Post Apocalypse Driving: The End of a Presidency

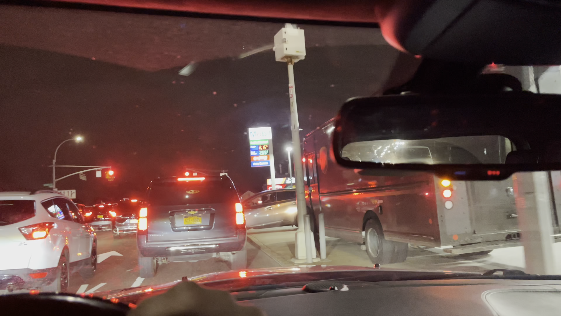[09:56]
This must be some of that violence that the right wing keeps on insisting is causing people to leave New York City in droves. But what's strange is a lot of them don't seem to be leaving because I always seem to be surrounded by traffic.
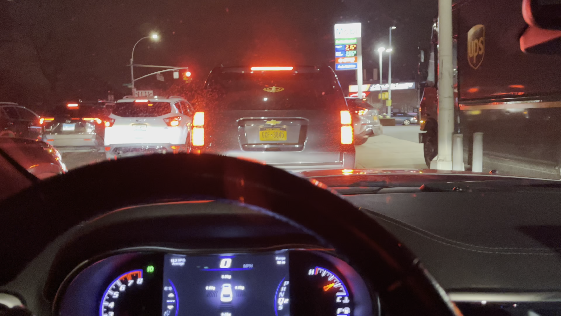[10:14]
So I guess none of what they're saying is true, huh? Yeah, that looks like it's probably, you know, the reality. I wonder what's going on up there. Somebody got pulled over. But I have to assume that if the cops pulled him over right there, then it's probably for making a left turn when they shouldn't have or running the light. But find out in a second. Yeah, imagine having to deal with this bumper-to-bumper traffic every single day as punishment for not making it out of the city before 2 o'clock.
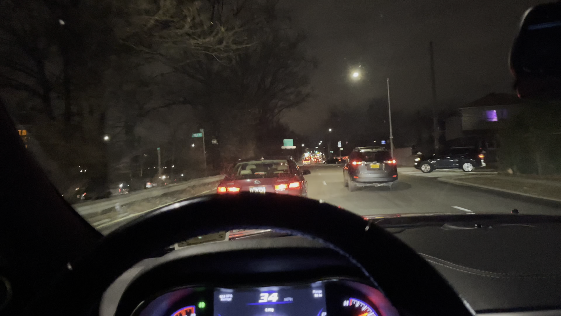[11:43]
All y'all gotta do is pay attention. Stop talking to your wife on the phone. Pay attention to the road. You'll be okay. Oh boy, here we go. I get on this damn Belt Parkway. It's a Southern State Parkway. This sucks. Look at this bumper-to-bumper traffic.
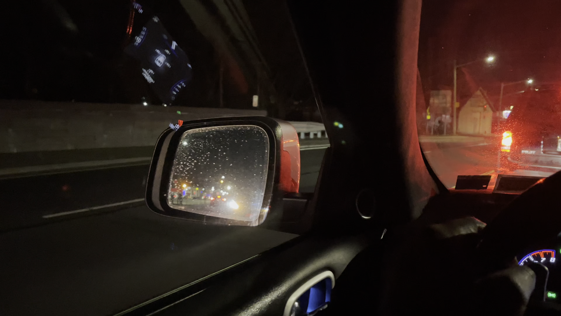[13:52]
Well, by God, you ain't gonna be able to tell them nothing. What's going on up here? Somebody stopped up here. I don't know what. Uh-oh. Somebody stopped. Wait. Car broke down. Somebody's car broke down. Come on. All right. Wait. No. Okay. Goddamn Hondas. Holding up traffic. Nice point. I just think it's so amazing how many of these Jeep Grand Cherokees have been sold.